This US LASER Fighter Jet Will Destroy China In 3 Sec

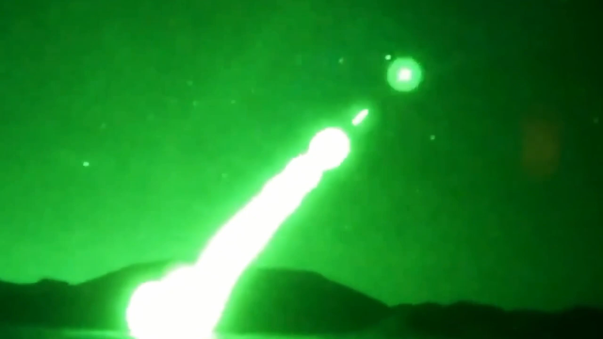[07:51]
By utilizing laser guidance, the AC-130 gunship ensures precise and effective strikes, minimizing collateral damage and maximizing mission success.
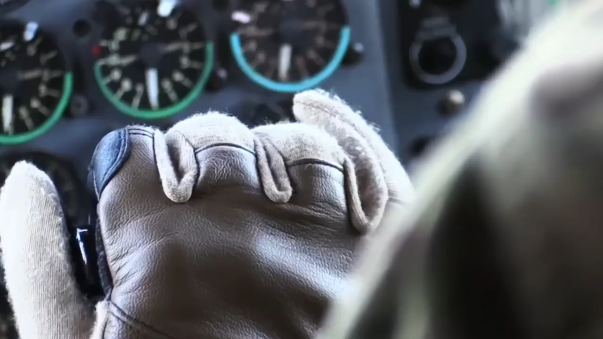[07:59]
The AC-130 gunship also incorporates the Large Aircraft Infrared Countermeasure System which utilizes
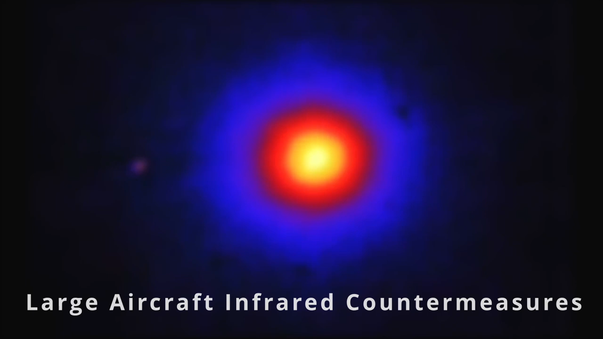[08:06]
lasers to defend against infrared-guided surface-to-air missiles.